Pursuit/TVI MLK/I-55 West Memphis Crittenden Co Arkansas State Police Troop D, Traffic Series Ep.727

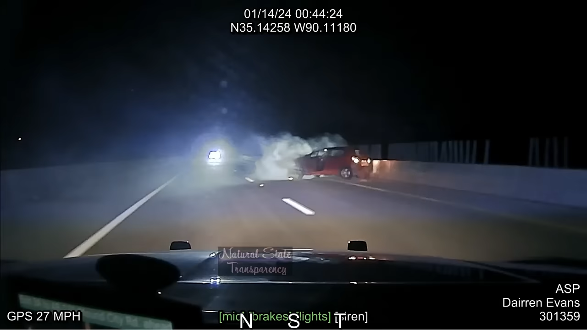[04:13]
He ran that way. He ran over the northbound lanes and went over into the wood line. He ran over the interstate here.